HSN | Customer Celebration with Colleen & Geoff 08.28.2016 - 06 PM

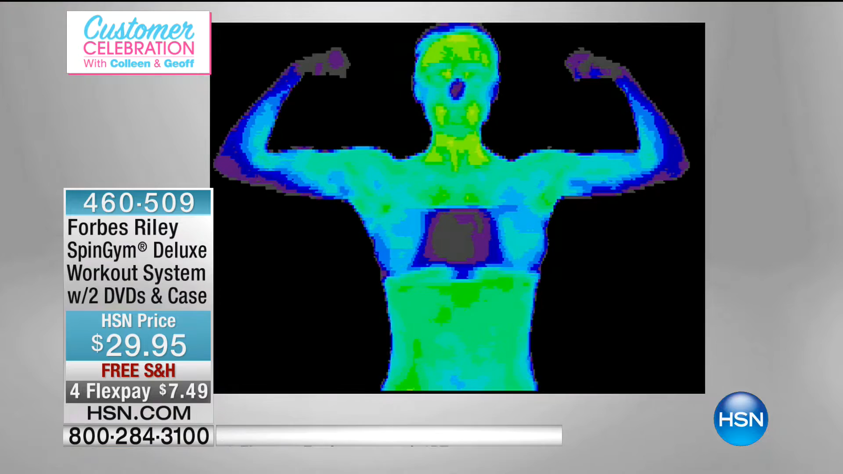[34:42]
This is you when you're sitting there and you're completely cold and you're not doing anything.
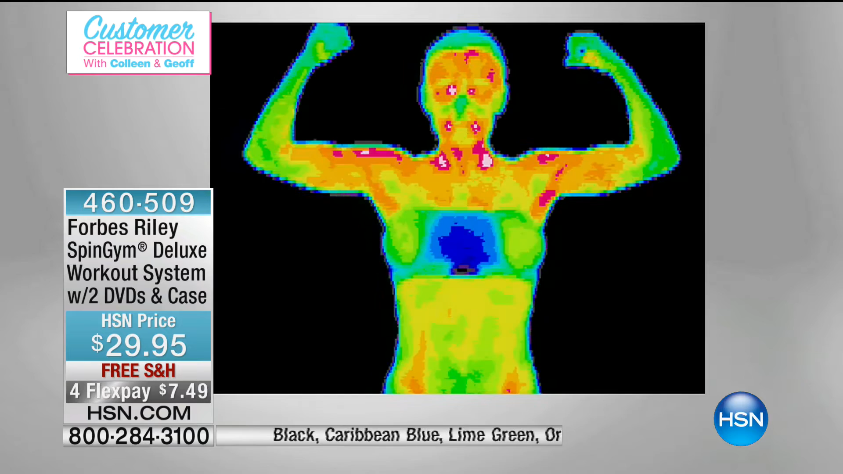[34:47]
Your fat is just sitting there doing nothing. Five minutes later, Jeff, that's the genius.
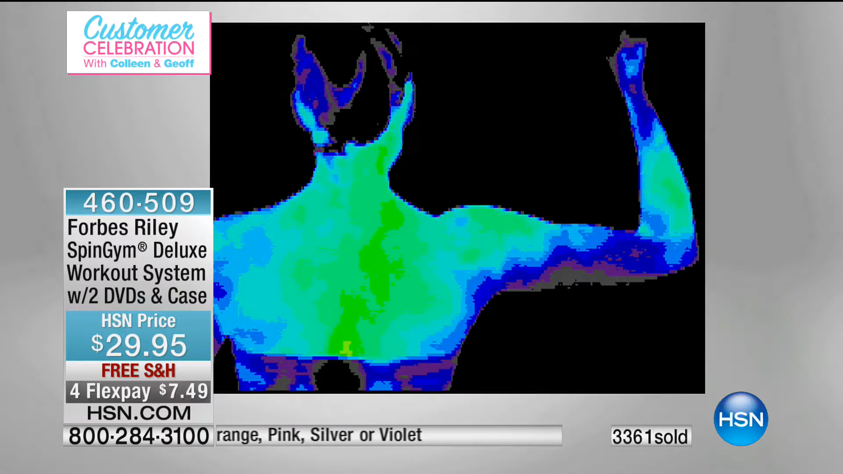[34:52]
It takes just five minutes for you to feel the entire front and back of Spin Gym. You started just, you're actually breaking a sweat.
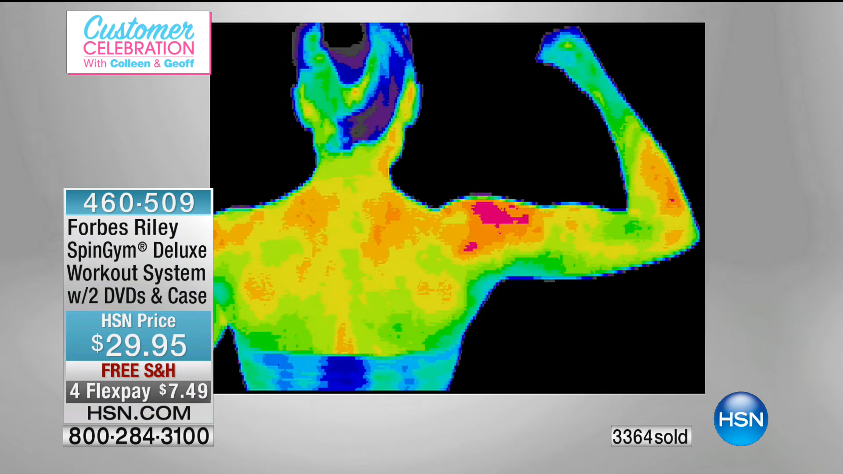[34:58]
That's what you do whether you're sitting at your desk, in a car, in an airplane, anywhere you travel.